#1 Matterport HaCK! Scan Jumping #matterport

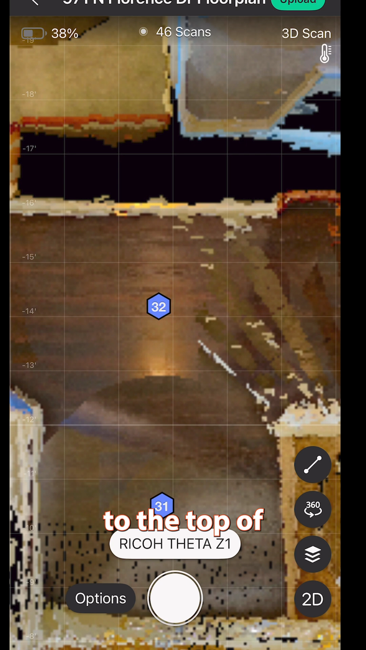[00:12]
Now when I came up to the top of the stairs, that's number 32 and I got one from the stair landing to the hallway.
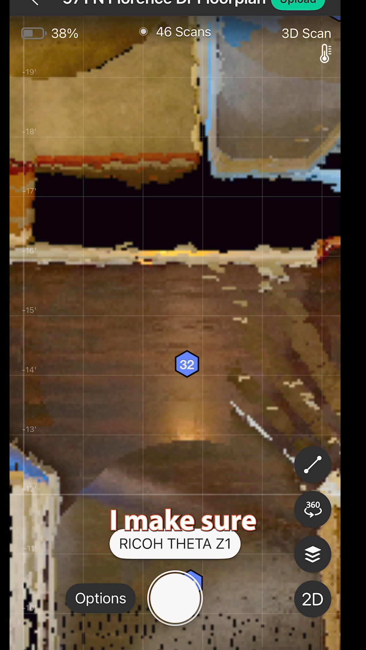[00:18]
I make sure I know this is the spot I'm going to come back to because I want to go down this hallway after I'm done with this section up here.
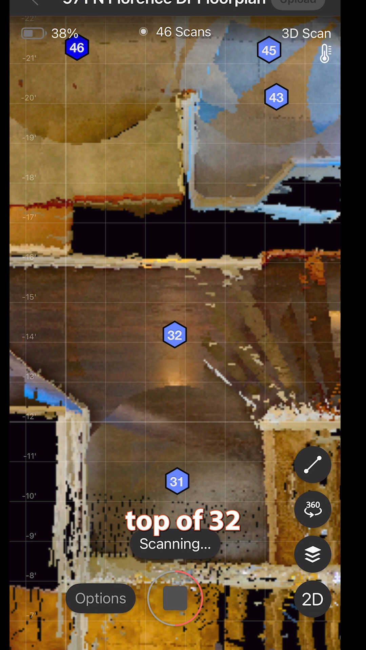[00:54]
And once I'm sure it does that and it doesn't create any double lines in the walls, I'll continue down the hallway the other direction.
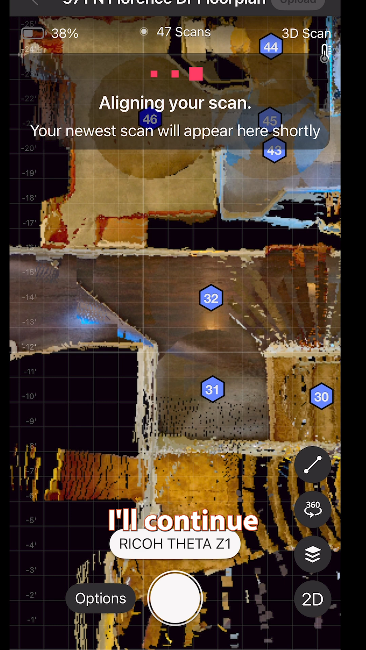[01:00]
Perfect. So right on 47, there is no double wall right there. And that's the stairway railings. So all looks good.
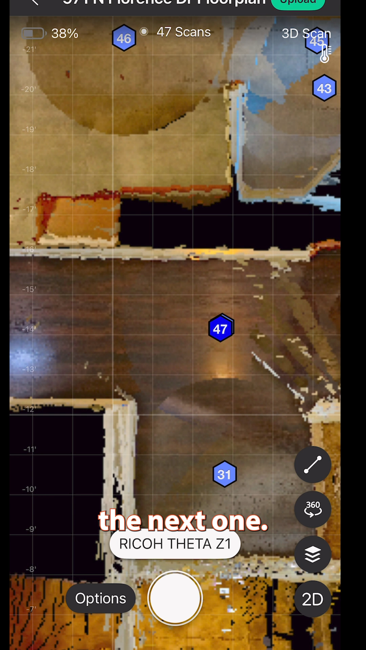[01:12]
So I'm going to go on to the next one, scan it, watch it just to make sure. It should be right in front of this doorway here.
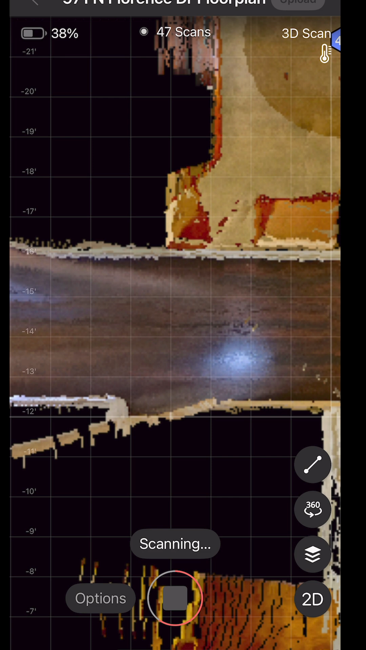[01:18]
And just like that, you're able to save some time from one area to the other. This works in very large homes.